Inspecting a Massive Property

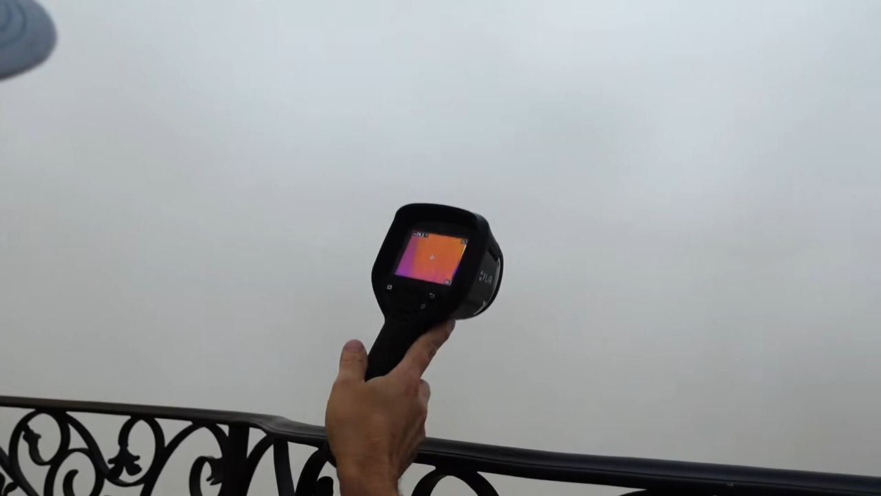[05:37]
we use the infrared camera and we uh scan the walls where we saw that previous
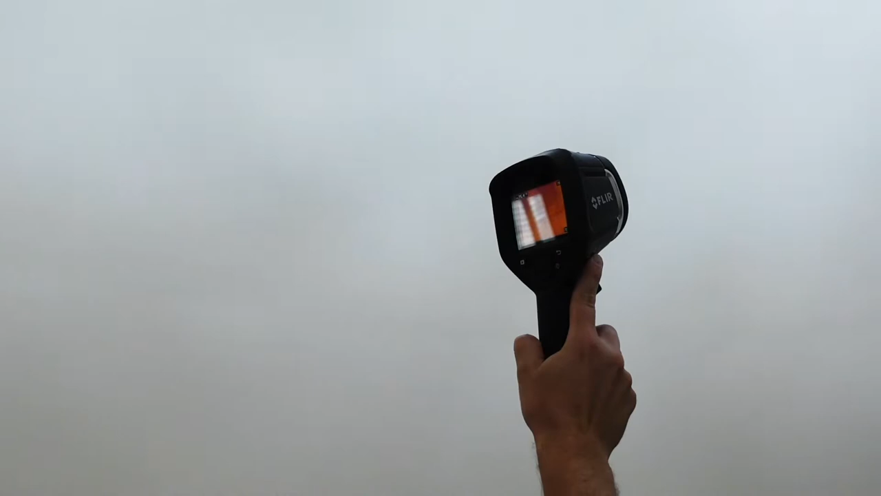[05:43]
repairs not really seeing anything uh but again it
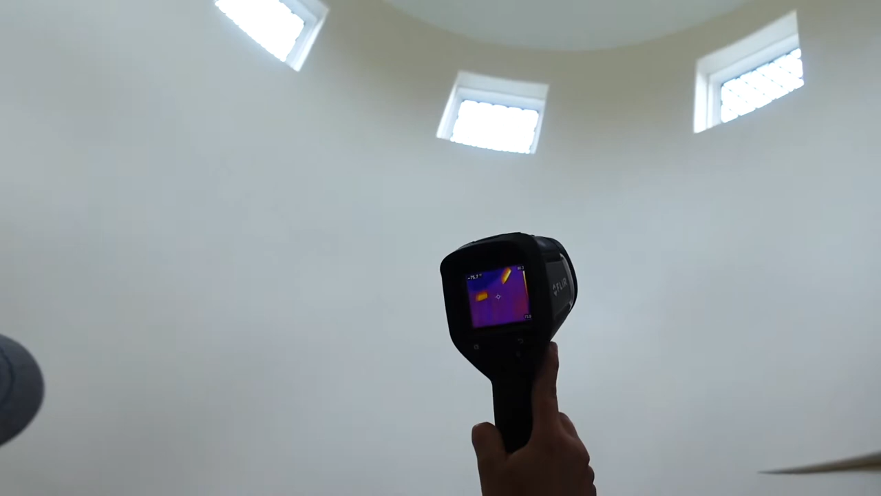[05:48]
hasn't rained so this is the best that we can do without tearing a hole through the